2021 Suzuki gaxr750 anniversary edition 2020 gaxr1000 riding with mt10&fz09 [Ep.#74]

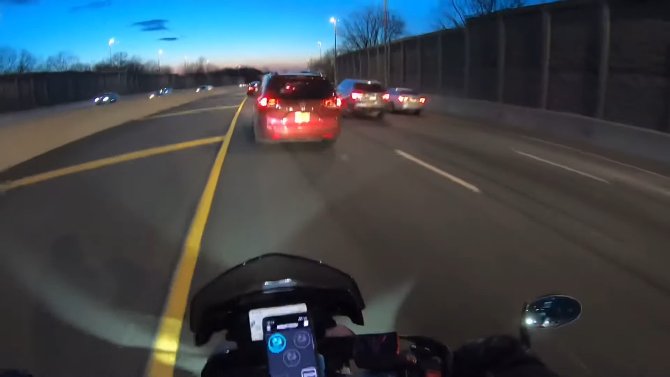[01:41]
Okay, when he go, I'll go. Yeah. Look at this guy acting like, okay, like, but I'm not scared. I'm right on your right. Okay, You know, this white car right behind him is really crazy. Oh, tell him to get to the middle lane, to this lane. Yeah.
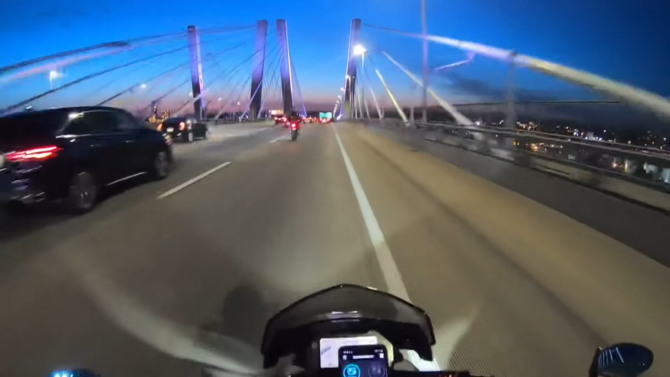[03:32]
Yeah. Damn, we fucked up. We don't know. What? Slow down. Oh, he's coming. I think we have to go to the left. Yeah, left.
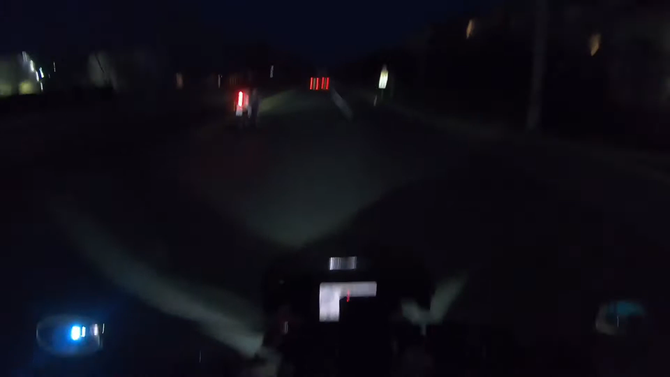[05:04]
Yeah. And we have three bright-ass lights. Yeah. And it's not even... I can't believe there's no lights here. Yep. Oh, well. See, this is where I'm scared, like an animal. Obviously not here. But yeah, you know, an animal could come out of nowhere and fuck your day up. Yeah. He's like, rear end me. Oh, man.
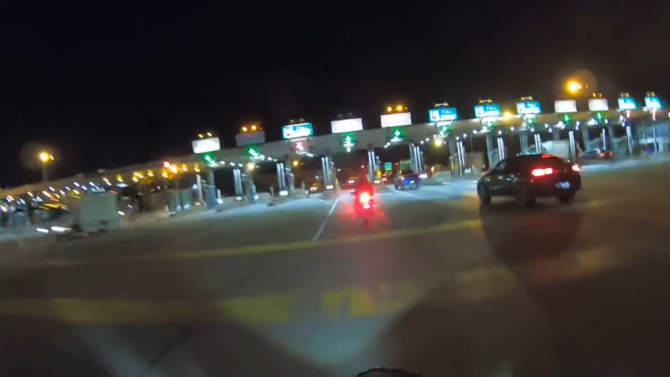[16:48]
Who am I? fucking dicks. Oh, be careful, there's something on the floor. Yeah. No, your wheel is white. And his too. Oh, I'm scared. Yep, you were right. He's going. Yeah, but I don't think he knows that. Oh, well.
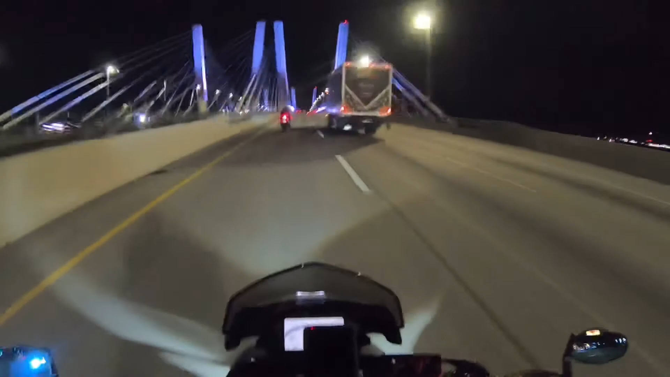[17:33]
He is cold. Oh, he's slowing down. That's not good. Keep going, bro. Keep going.